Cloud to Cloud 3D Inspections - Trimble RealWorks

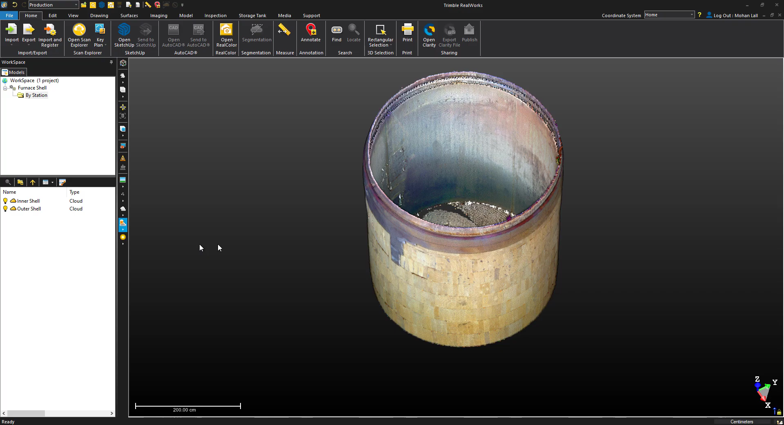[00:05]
In this example, we'll be working with this scan of a furnace which has been installed with graphite blocks. The 3D inspection will allow us to see how far or near each block is to the furnace.
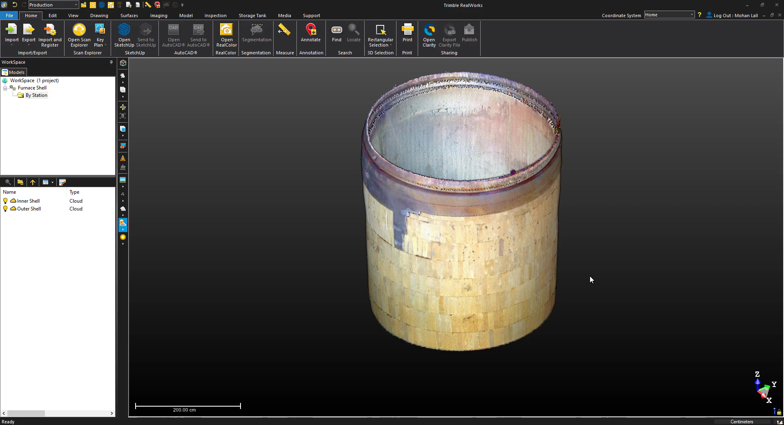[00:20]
This can be useful if a certain thickness between the shell and the blocks is to be maintained.
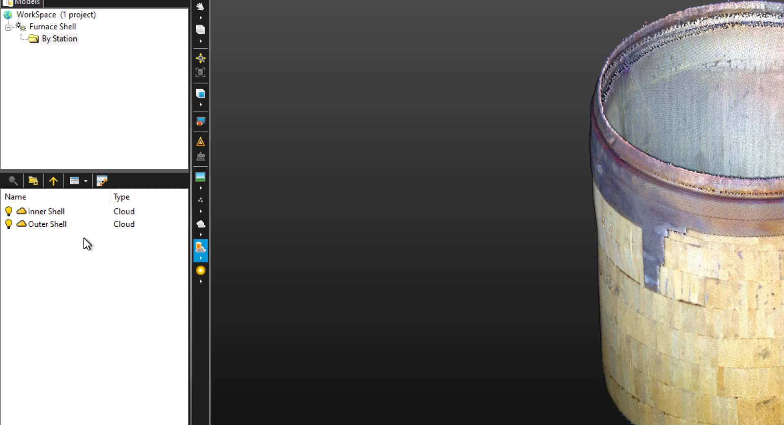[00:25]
To get started, let's select both layers and head to the Inspections tab. Then choose 3D inspection.
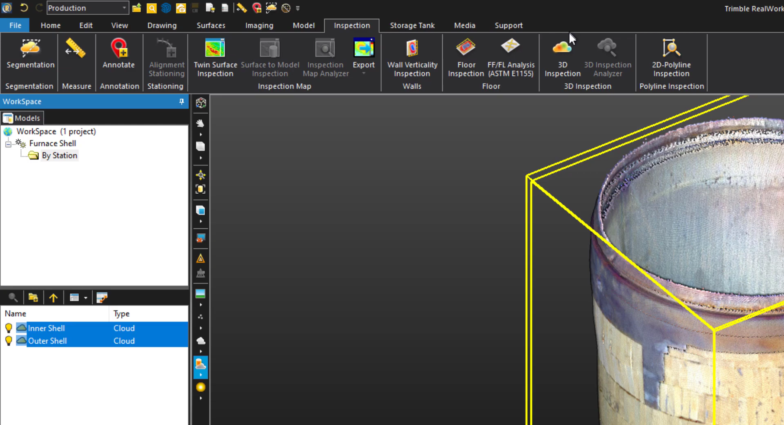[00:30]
Like with most RealWorks tools, you'll have the ability to either segment or sample the cloud before you begin the inspection.
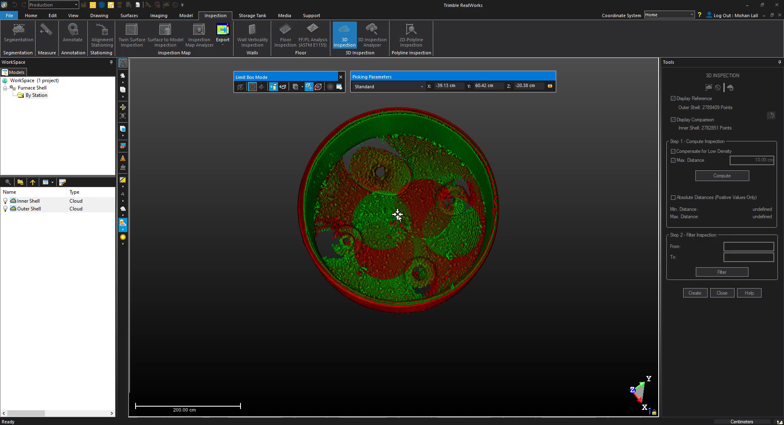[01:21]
We can hit F4 on the keyboard and select the cloud.
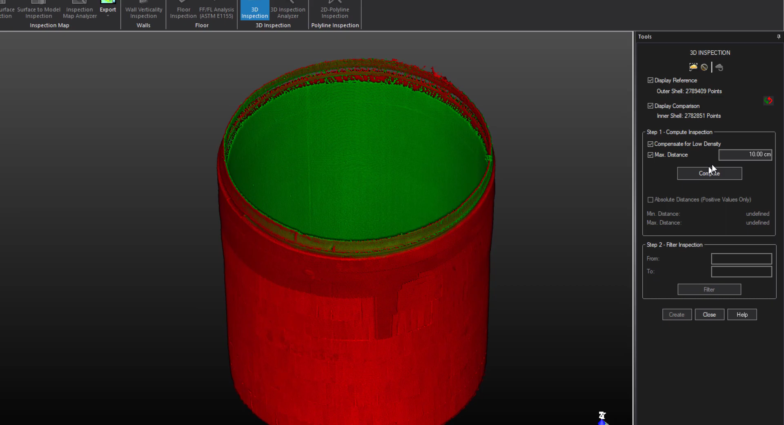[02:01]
So let's enter that in and hit Compute. RealWorks will automatically generate a map based on the difference between the reference and comparison clouds along with the legend to the left.
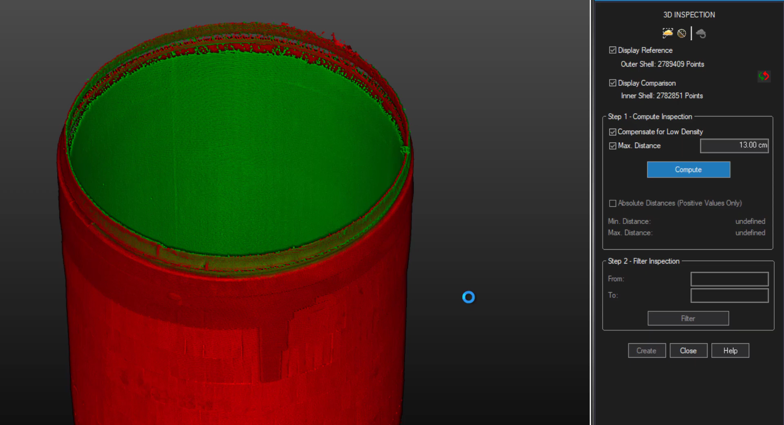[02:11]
As you can see, we have a small area missing. This is likely because the difference here exceeds the 13 centimeter max distance that we entered. Let's go ahead and change that to about 16 and compute this again. This looks a lot better. We're now able to analyze which blocks are sitting closer to the outer shell and which are sitting further away.
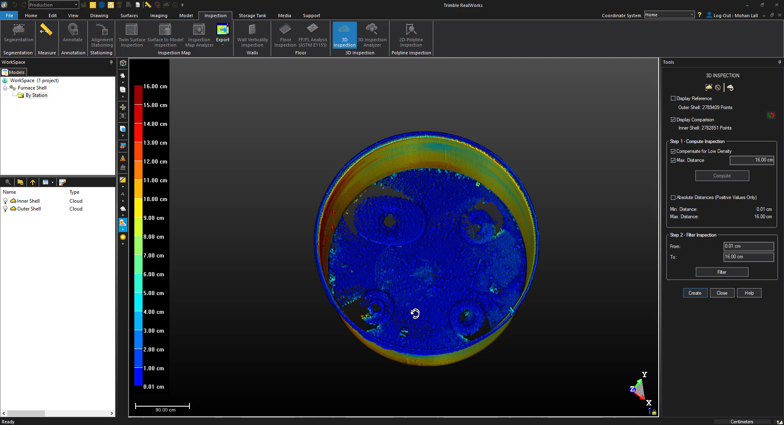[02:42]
Again, we can turn on the limit box and our outer shell to check out some of these measurements.
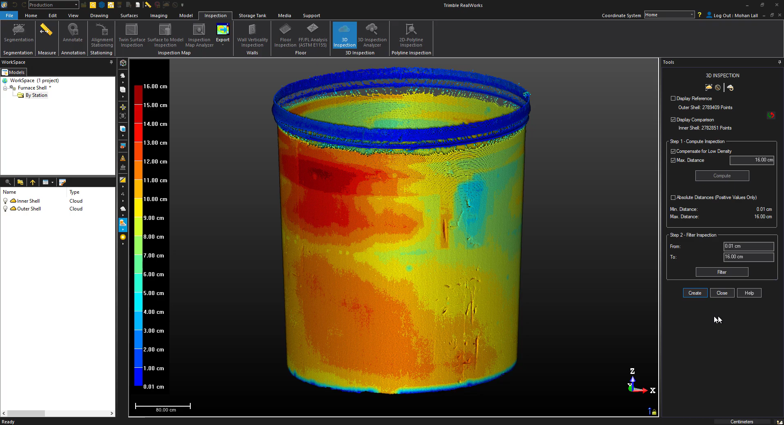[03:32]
This can also be done after creating the cloud as well. Let's go ahead and create the inspection. When it finishes, you'll notice we're left with a normal point cloud again.
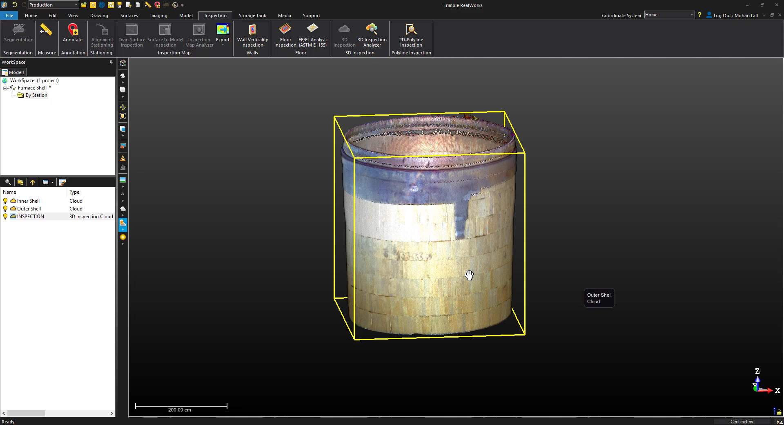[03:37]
Let's view only our inspection cloud and then
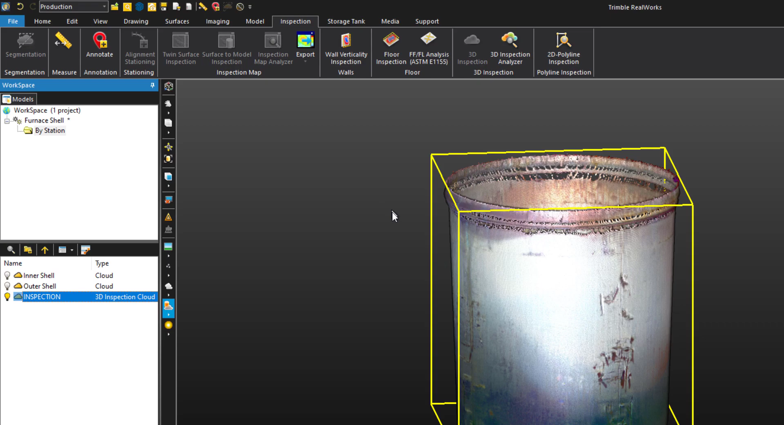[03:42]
change the cloud color option to cloud color.
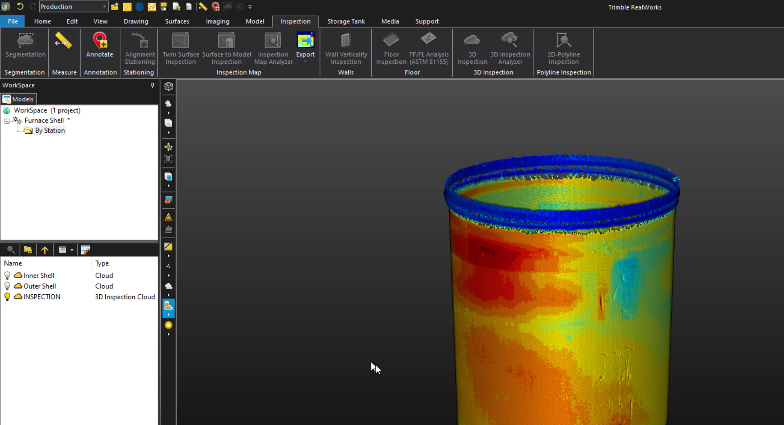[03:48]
Now, we see the inspection heat map again and we're able to analyze that as part of the point cloud. If you'd like to pull up the legend or filtering options, simply select the layer and find the 3D inspection analyzer. This will bring up the legend and the ability to filter out parts of the cloud.
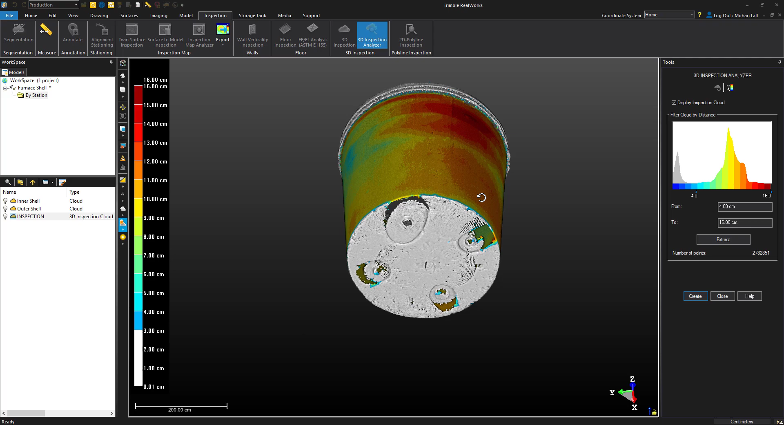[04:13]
You'll notice all the filtered points are shown in gray to give us a preview of what's being filtered out. When we choose extract and create, it will create a new cloud with the specified filter.